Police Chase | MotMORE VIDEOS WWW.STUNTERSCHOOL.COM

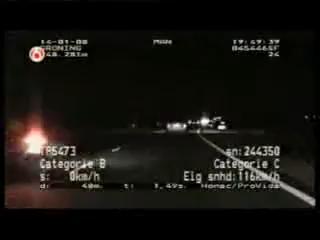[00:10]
Servianten Johan en Douwejan worden ingehaald door een motorrijder met pols kendeken die heel wat van plan is. Zodra de servianten een trajectmeting hebben gestart gaat de motorrijder er vandoor en hij dreigt al snel aan de horizon te verdwijnen. De snelheden lopen daarbij hoog op.
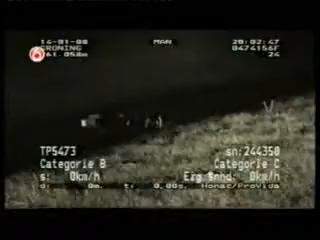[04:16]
Het scheureiser heeft de crash minder goed doorstaan, want de achterbrug is volledig uit het lood geslagen.